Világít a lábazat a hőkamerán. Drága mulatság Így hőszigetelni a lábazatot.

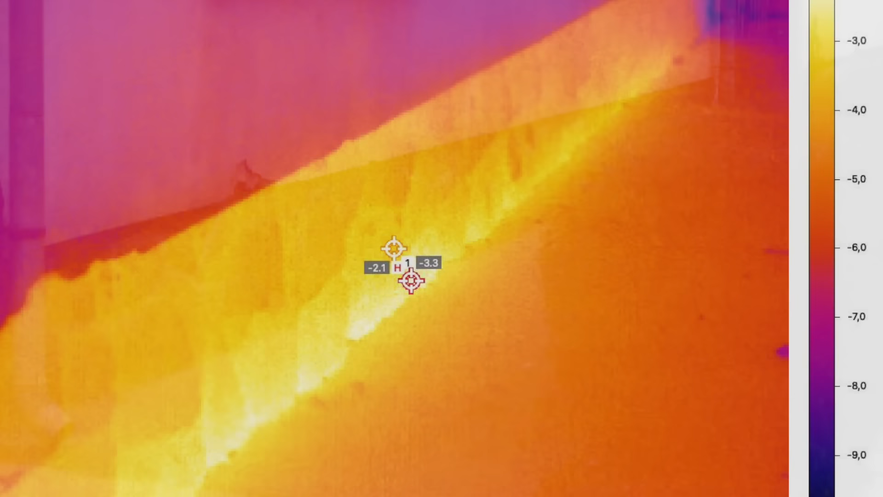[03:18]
de már nagyon sok problémát látni az épületeken belül, a lábazati zónában nagyon-nagyon komoly lehűlések, penészesedések láthatók.
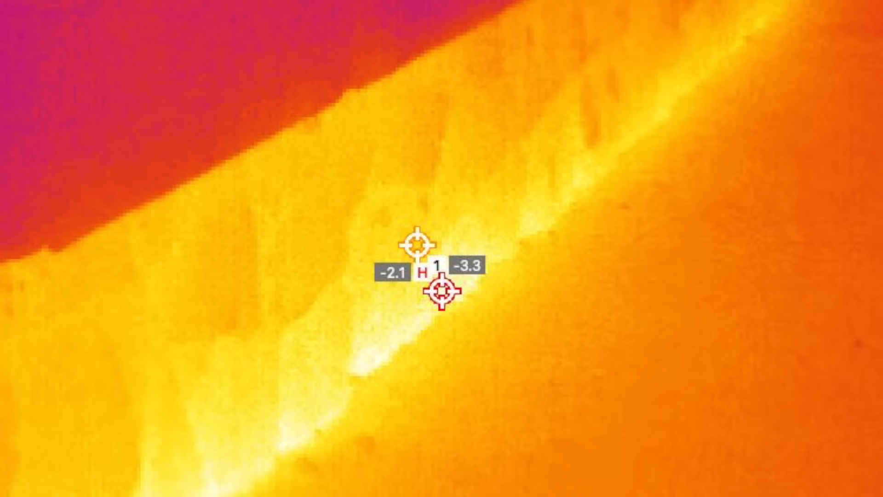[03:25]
És az ennek tudható be, látható itt a másik oldala az épületnek,
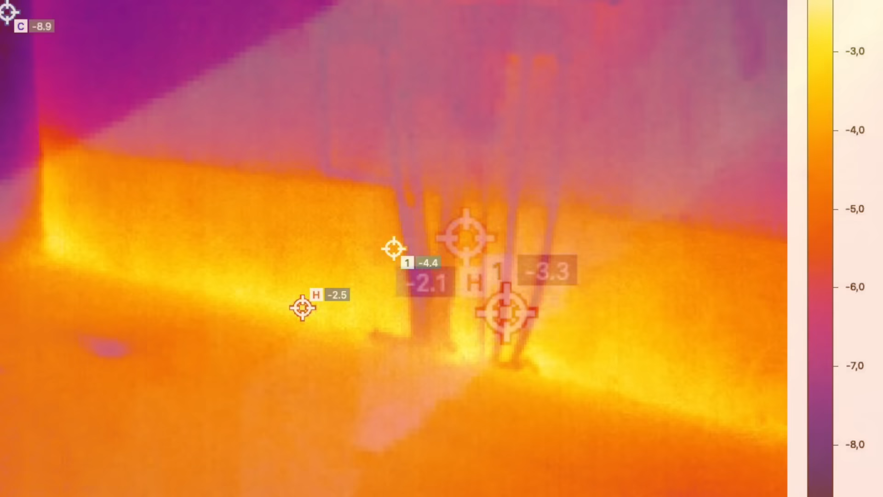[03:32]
ahol egy új lábazat készült, sajnos folytatták a másik oldali rossz gyakorlatot, hogy teljesen szigeteletlen maradt.
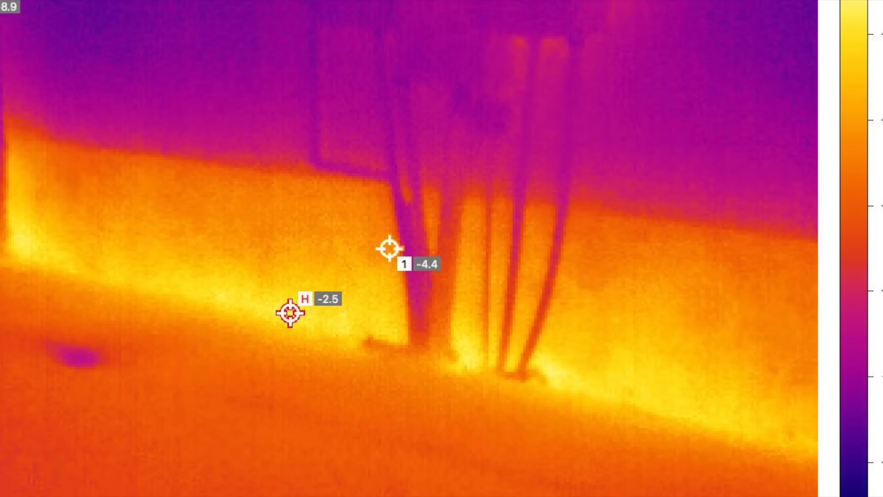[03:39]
Itt a kő mögé kellett volna valamit tenni, és a legszomorúbb, hogy épülnek új épületek,
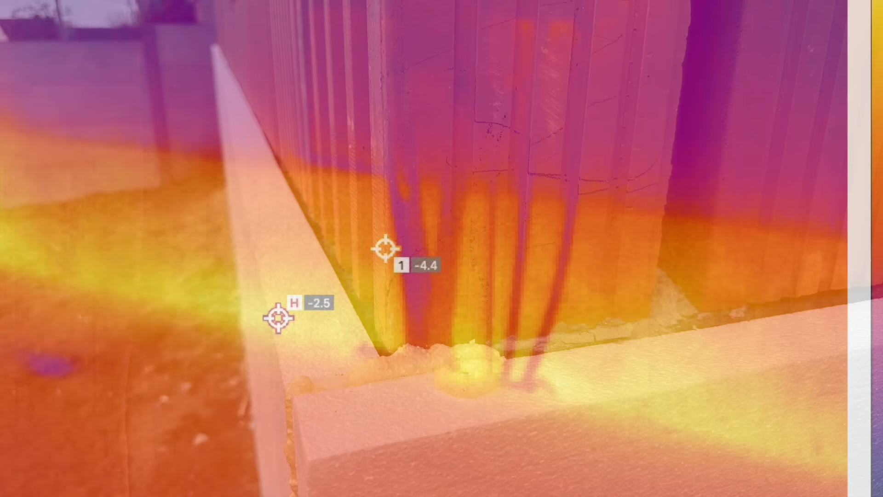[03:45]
és ezek az épületek úgy épülnek, hogy a beton lábazatra feltesznek 5 centi polisztirolt.
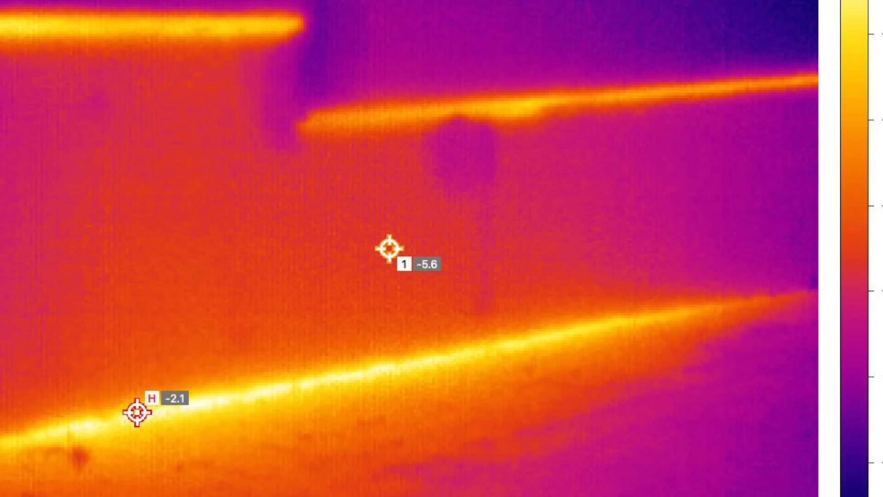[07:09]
és a térkőhöz csatlakozásnál nem lenne ez a bántóan világos sárga vonal, ahol rengeteg sok hő elmegy. A felületben nem sok ez, azonban a gyakorlatban gondoljatok bele, a lufit is egyetlen egy gombostűvá ki lehet szúrni, és azon a pici lukon mennyi levegő elmegy, hangos pukkanással, hát hasonló zajlik le itt a hőáromokkal is.